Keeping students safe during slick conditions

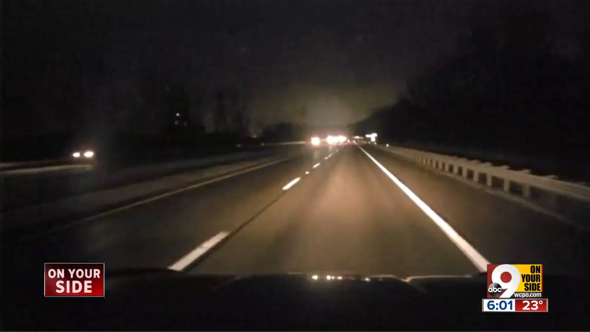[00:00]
Well, so far, the evening commute seems to be running as normal. You're looking out from the 9 first morning live drive. Our crew is on US 52 near New Richmond.